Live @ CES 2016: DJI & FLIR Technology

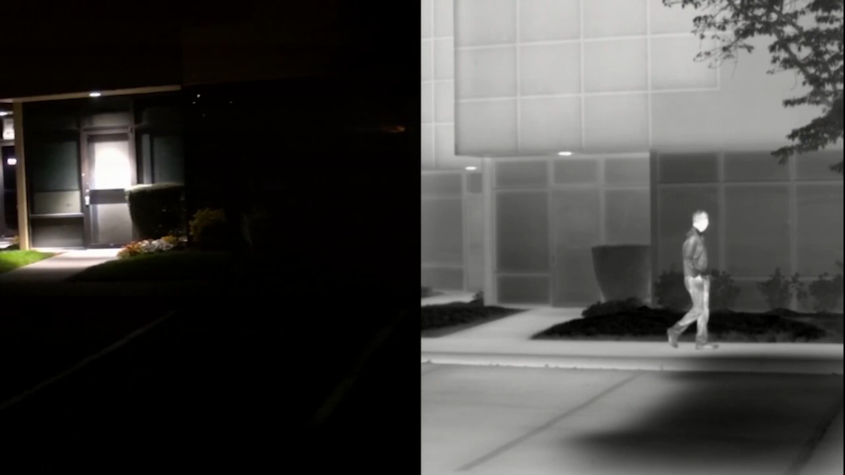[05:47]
you're all emitting a thermal signature and FLIR's cameras are able to pick that up.
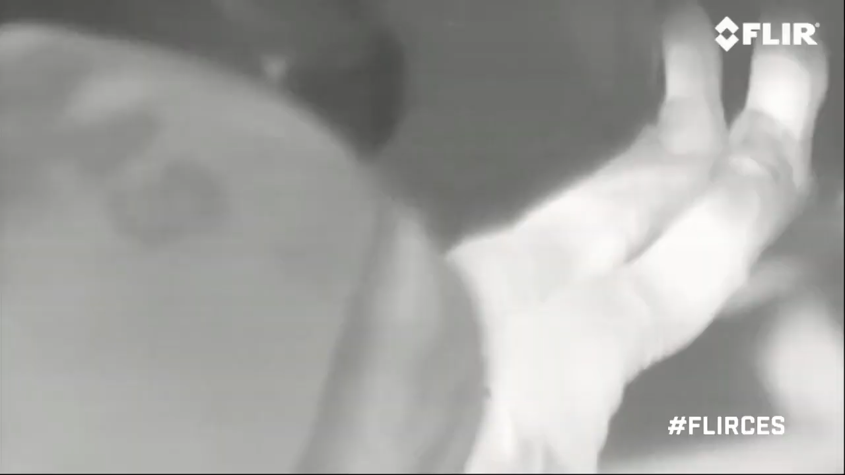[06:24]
So you're able to save lives and do their jobs more efficiently and more safely.
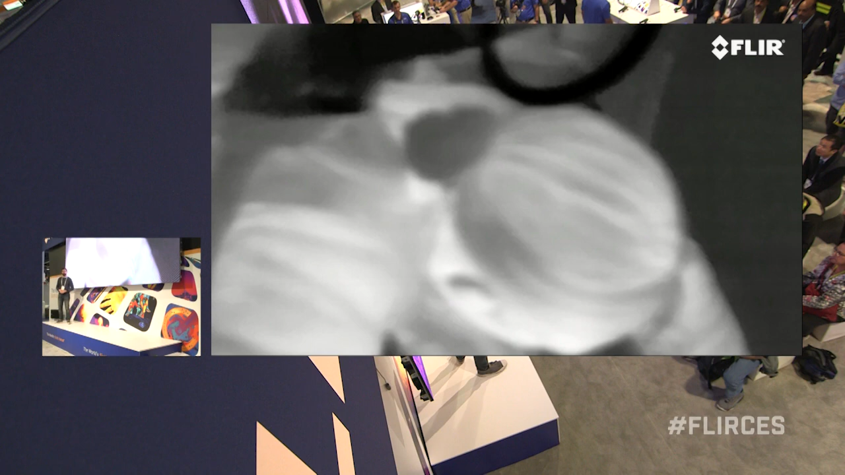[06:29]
And then finally, you're able to measure temperature.
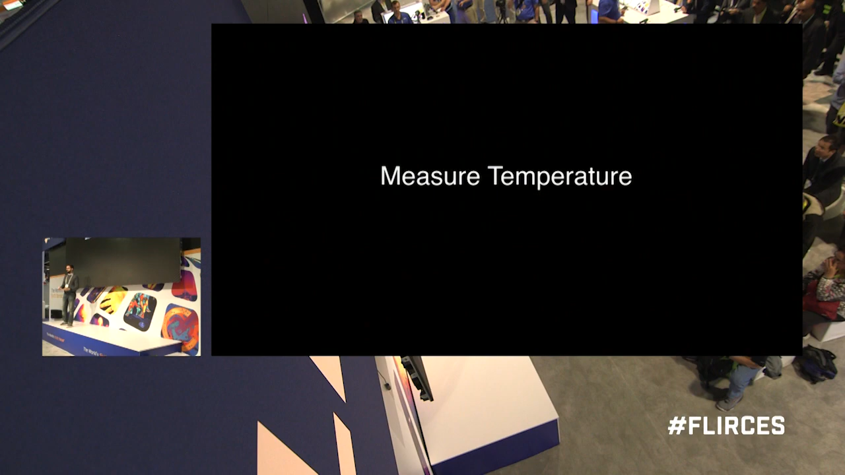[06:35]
And that seems like a really obvious thing for this technology to do but when you think about what that actually enables is it allows you to look for,
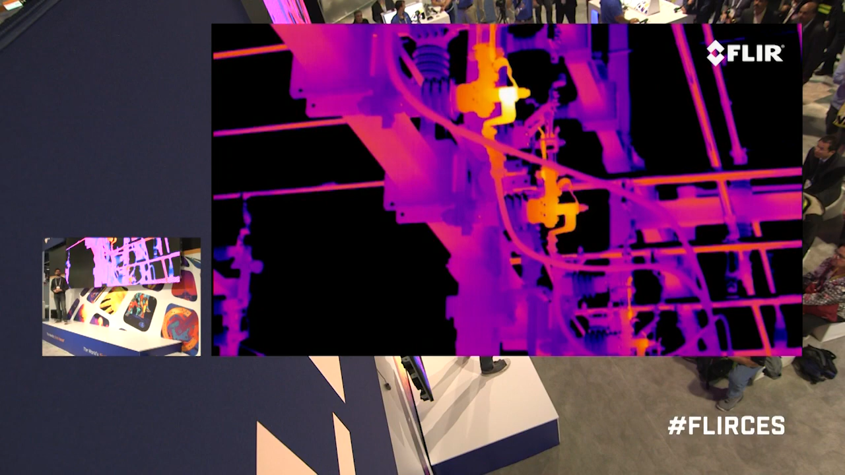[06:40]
say, points of failure in a power grid.
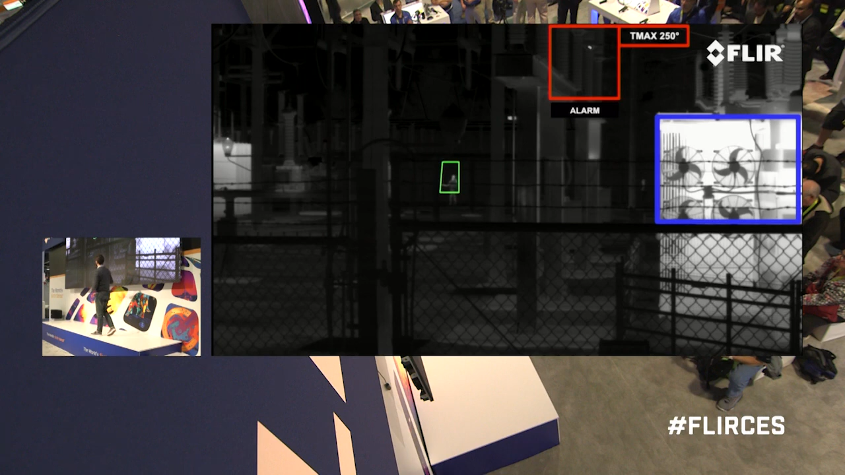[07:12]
thermal imaging camera designed specifically for flight.
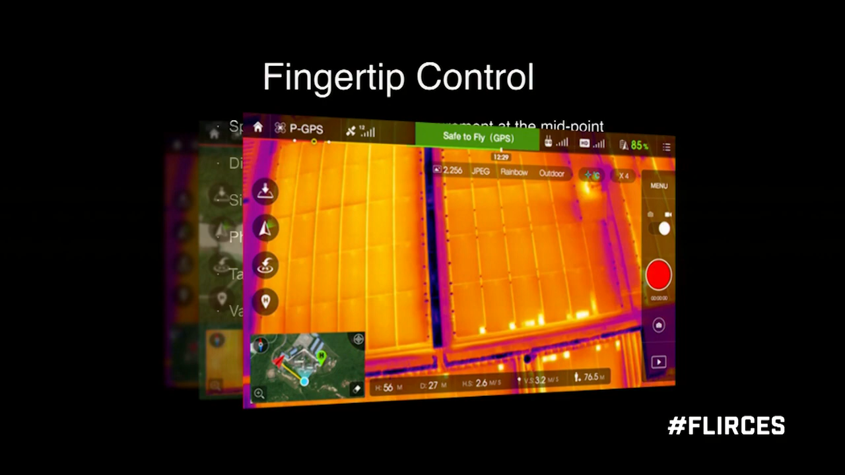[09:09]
And that's why we integrated the Zimuse XT into DJI's Go app. This allows you not only to see what the camera's seeing at a distance of 5 kilometers, but you have total control over the camera and its parameters while it's in flight. So you can change the color profile, you can read the temperature, you can trigger start-stop for recording, take pictures,
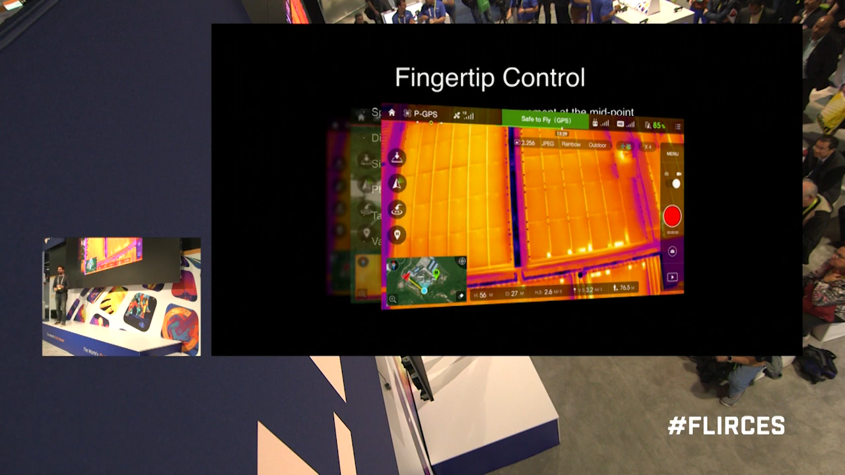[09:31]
and it opens a wide variety of options for precisely controlling the image while you're in the air.
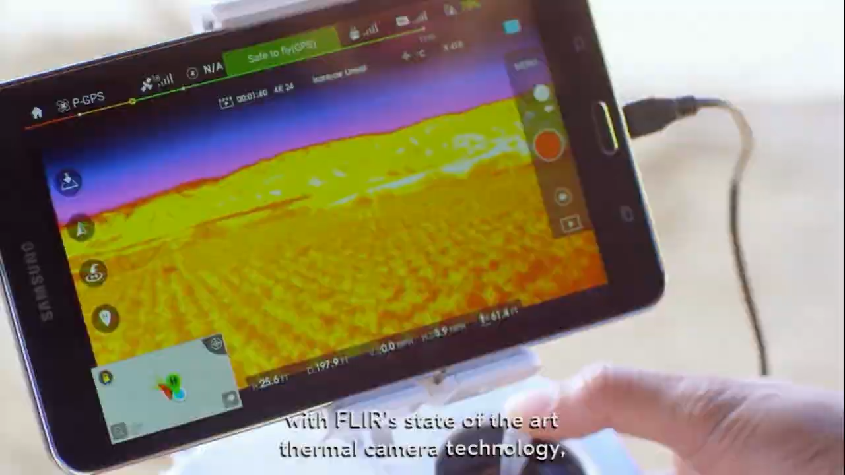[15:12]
and long-range video transmission with FLIR's state-of-the-art thermal camera technology, a first for the industry.
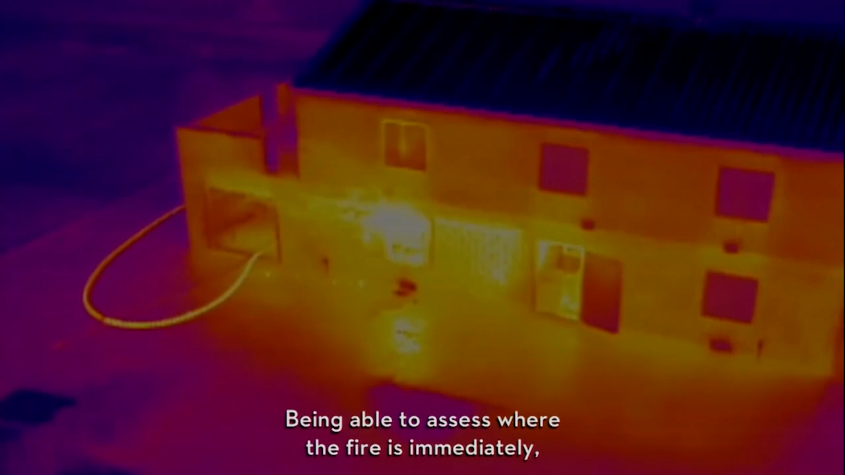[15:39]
Being able to assess where the fire is immediately,
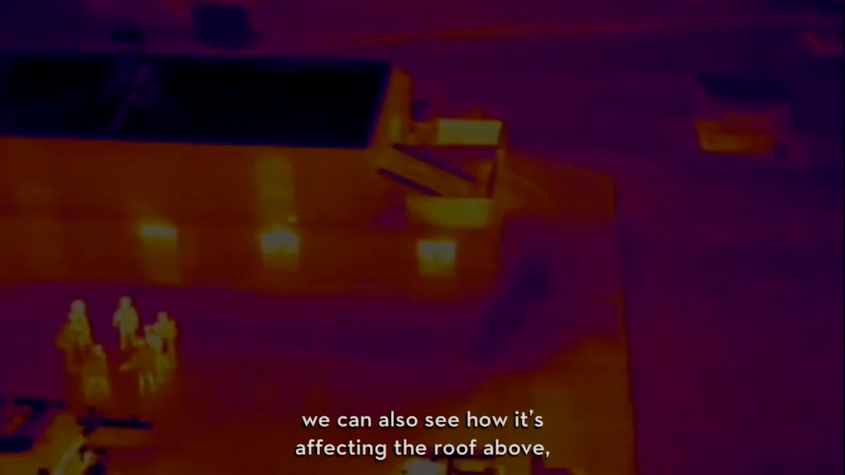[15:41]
we can also see how it's affecting the roof above, whether other parts of the building were even getting involved,
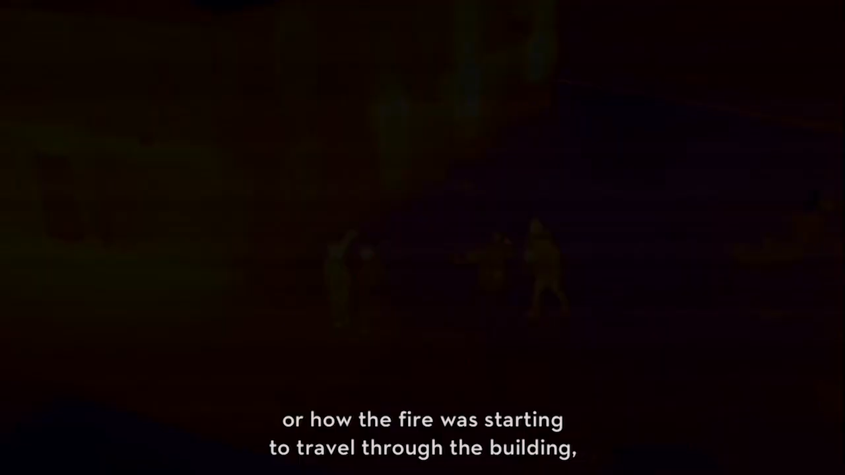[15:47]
or how the fire was starting to travel through the building, all before making entry,
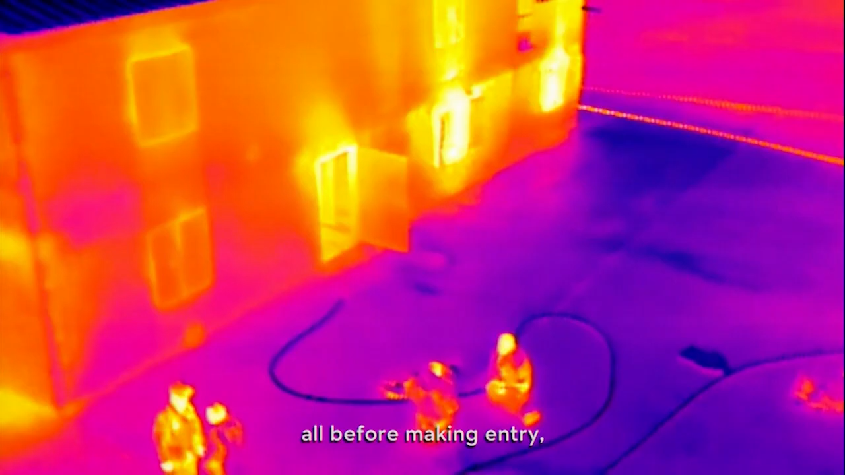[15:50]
so we have a better coordinated attack going in.